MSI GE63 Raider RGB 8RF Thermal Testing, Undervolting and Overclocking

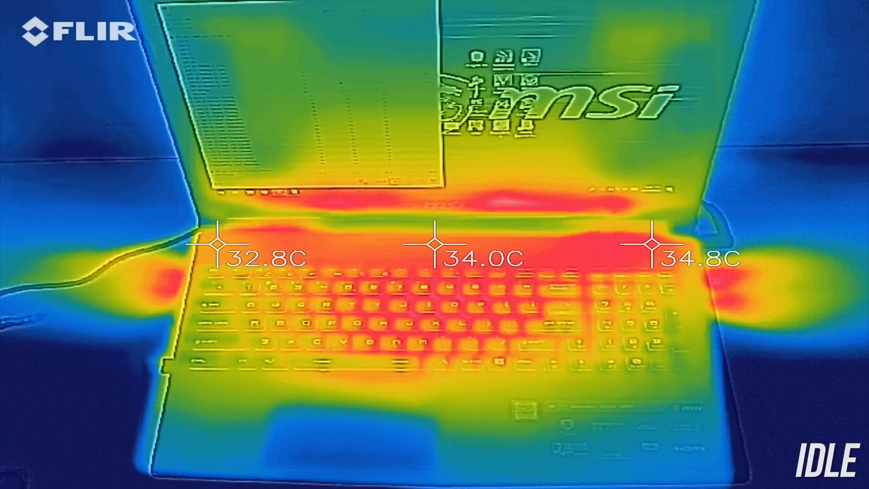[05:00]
While gaming this increases to the high 40s towards the center and up the back,
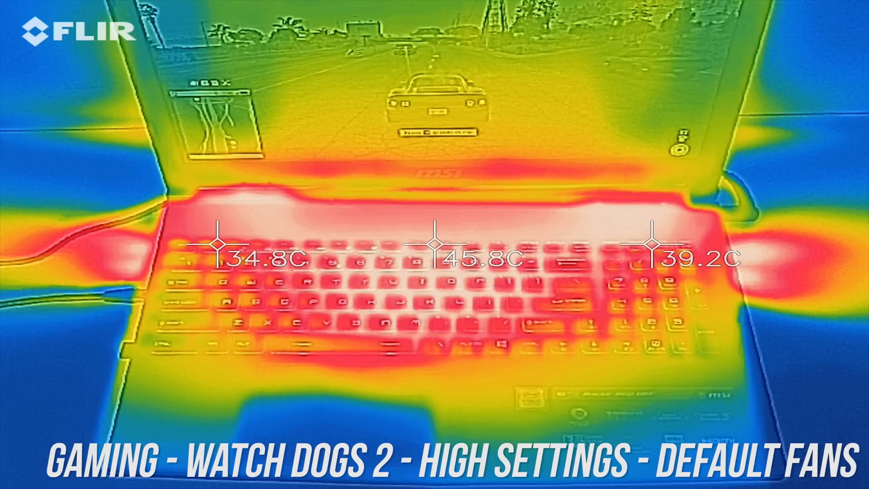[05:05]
and then there's little change with the CPU and GPU stress tests running. As for the fan noise produced by the laptop I'll lay off a listen to some of these tests.